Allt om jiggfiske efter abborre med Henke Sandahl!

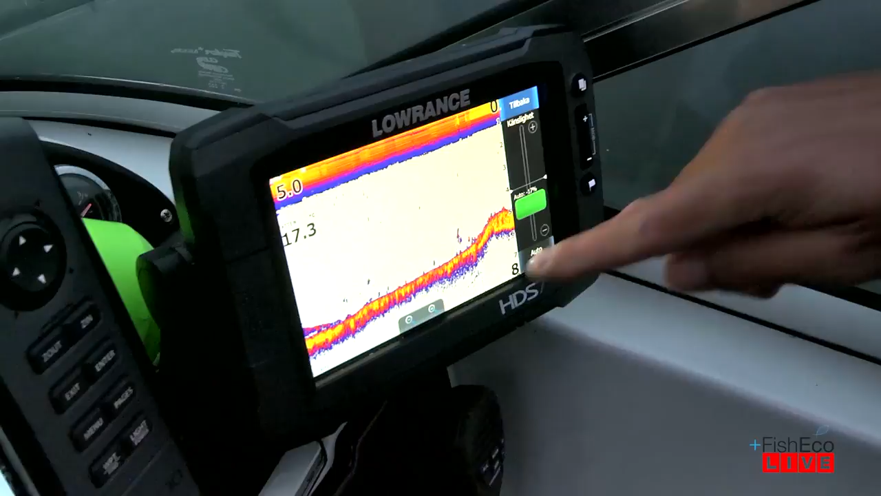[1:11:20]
Man ser i alla fall de här små, små, små bollarna som är här. Det är ett fisk som står tryckt på botten. I det här fallet, rent erfarenhetsmässigt vet jag att det är Aborrar som står här.
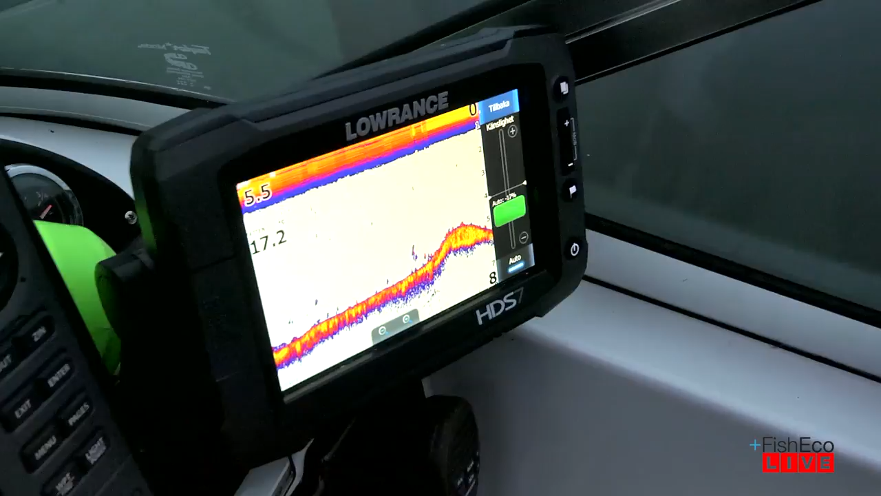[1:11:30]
Så jag svänger ut litegrann och ser om det kommer mer. Det räcker med en sån här liten struktur. Men det vill ju till och med att ha sett hur botten ser ut när det inte står Aborrar här. Men det här på sommartid när de inte står tryckta på botten och de vet att det precis är släpp.
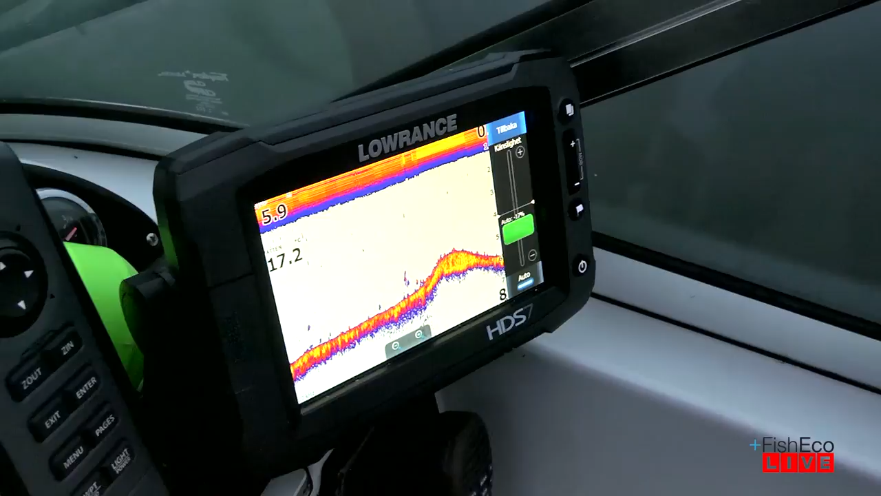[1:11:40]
Det kan ju vara braxar, ida, allt möjligt. Det var ju inte lika mycket fisk här nu som det var när vi körde över det här förut idag.